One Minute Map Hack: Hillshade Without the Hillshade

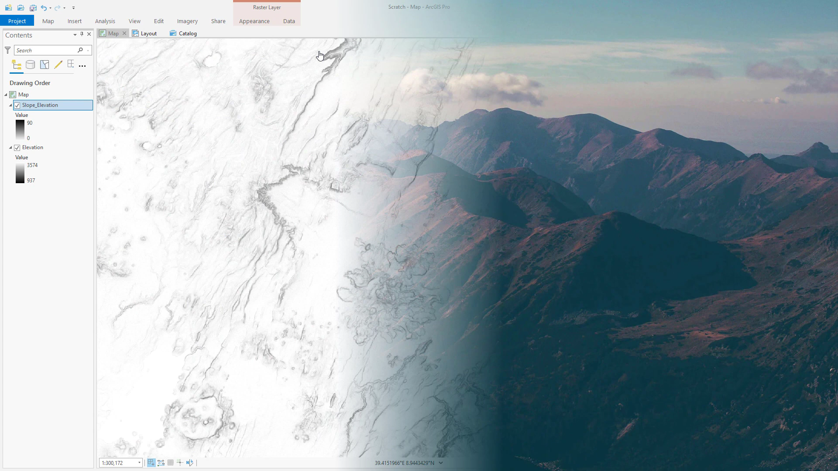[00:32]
I'll use the overlay blend mode to stitch the texture of the slope layer into the tones of the elevation layer, and if the result is a little bit too bright or contrasty,
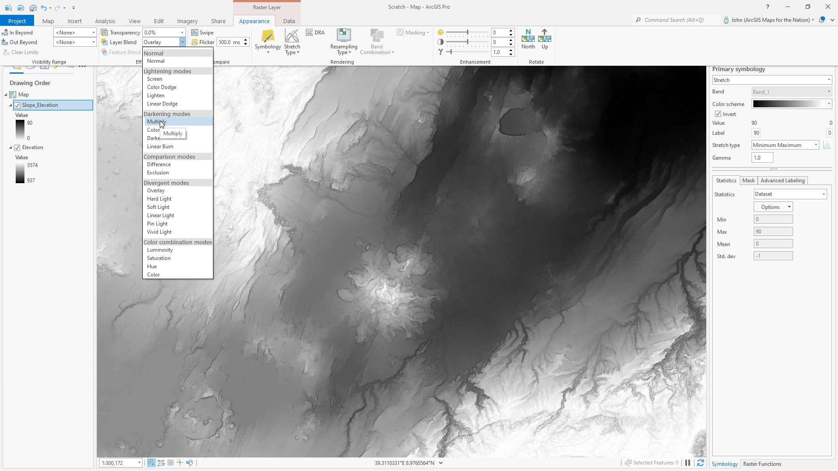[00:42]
I can just switch that blend mode to multiply to only darken the image. I like it, but it is grayscale. What if we brew some color into this thing by picking a terrain gradient?
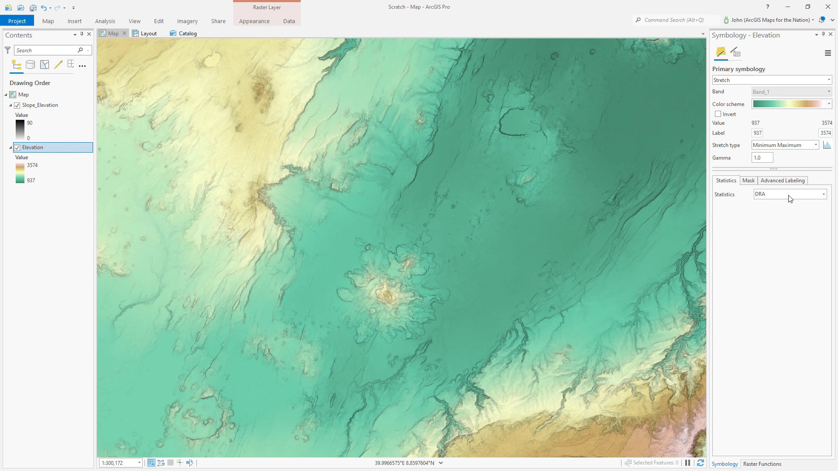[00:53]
I like this a lot, but I do kind of miss the darkness of the valley? No problem. I'll just duplicate this elevation layer, and instead of that terrain color scheme, I'll go back to black and white,